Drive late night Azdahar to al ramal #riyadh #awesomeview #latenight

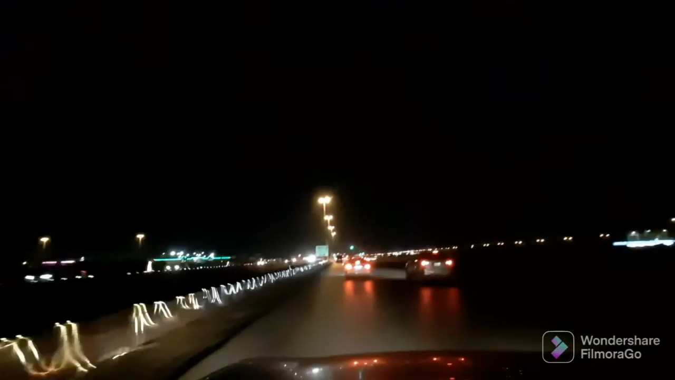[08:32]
Yeah, ji Shara Wadi Al Sahil. Shara Wadi Al Sahil. ये हमने यहाँ से लेना लेफ्ट तो गाइस हम वादी अल साहिल में पहुंच चुके हैं